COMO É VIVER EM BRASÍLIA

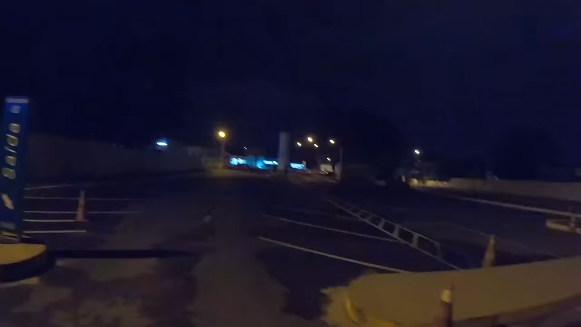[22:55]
Ó, lá em cima é o hospital. Pronto, socorro pelo menos.